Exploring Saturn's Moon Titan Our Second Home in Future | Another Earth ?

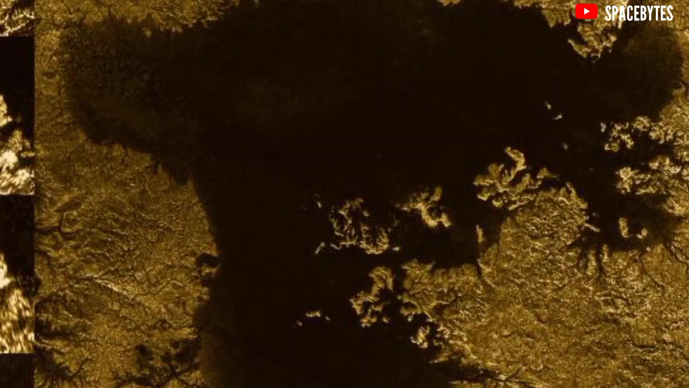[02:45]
Not only does it have lakes and seas but it has rivers and even rain it has
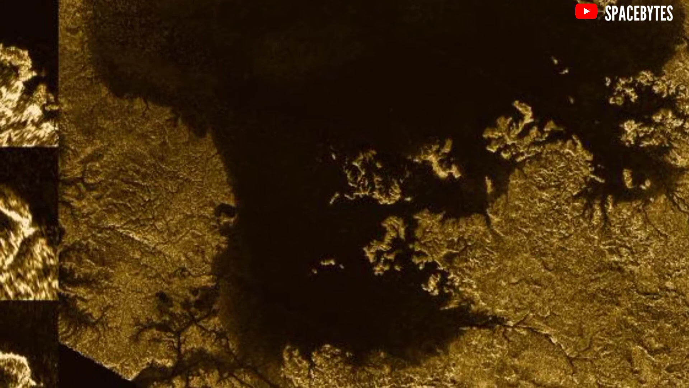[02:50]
what we call a hydrologic